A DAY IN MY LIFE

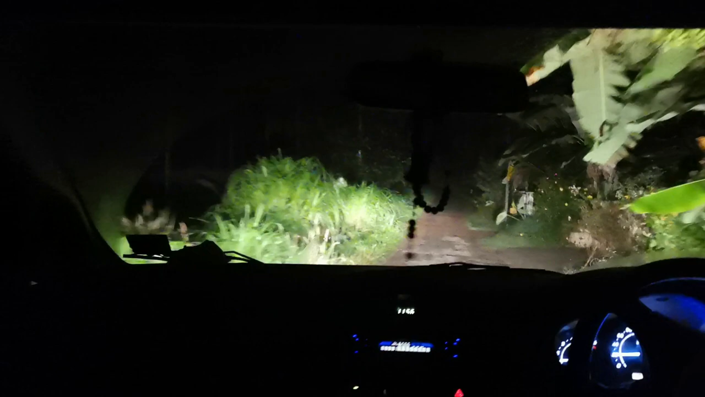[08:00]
ഇനിയും എന്താണ്ട് ഈ ഒരു വേ അങ്ങോട്ടാണ്, വീട്ടിലോട്ട് പോകുന്ന വഴിയാണ്.
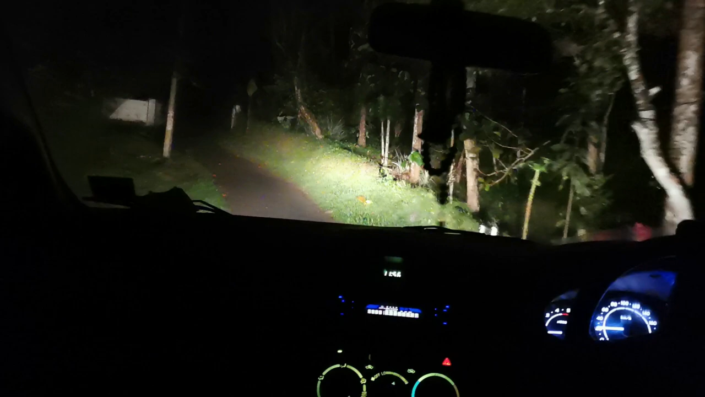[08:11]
അച്ഛനും അമ്മയൊക്കെ എല്ലാവരും നല്ല ടയേർഡാണ്, കുറേ ലേറ്റ് ആയിട്ടുണ്ട്. പിള്ളേർ നല്ല ഉറക്കമായിരിക്കും. സോ എന്നാലും നമ്മൾ കയറാണ്. ഇതാണ് ഇതിൻ്റെ എൻട്രൻസ് വീട്ടിലോട്ടുണ്ട്.
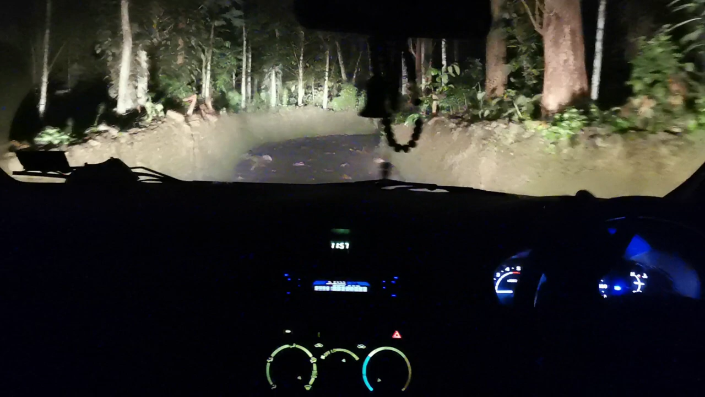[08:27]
രാത്രി ആയതുകൊണ്ട് അത്ര ക്ലിയർ ആയിട്ട് കാണത്തില്ല, പക്ഷെ രാവിലെ കാണിക്കാം.